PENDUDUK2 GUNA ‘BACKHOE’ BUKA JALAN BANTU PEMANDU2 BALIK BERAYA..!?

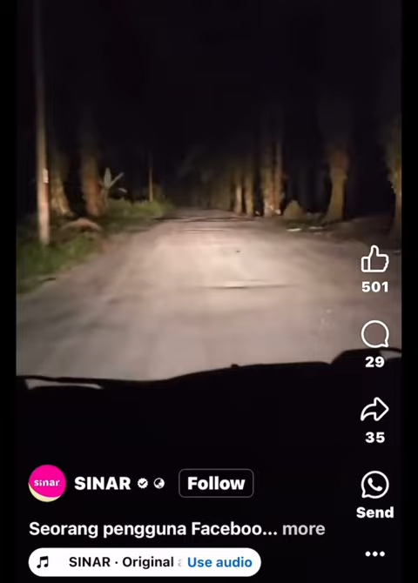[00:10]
Tapi ini betul-betul tikus ya. Jalannya, jalan ini kita tak tahu ke mana dia akan bawa kita, tapi insya-Allah mudah-mudahan keluar ke jalan utama. Ya, ini dia. Doakan kita berjalan lancar insya-Allah.
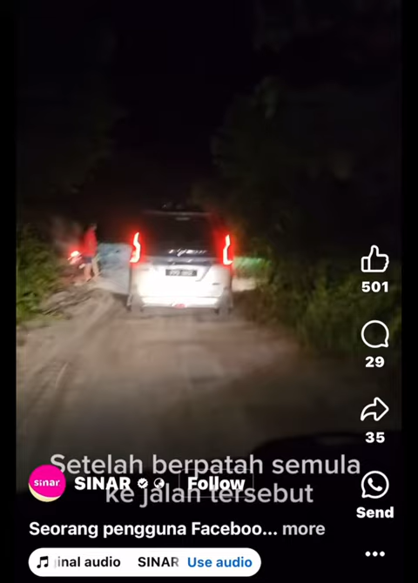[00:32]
Tanah runtuh. Oh, dari bukit Siki. Bos, thank you ah, thank you ah. Laju sikit, laju sikit dia bilang.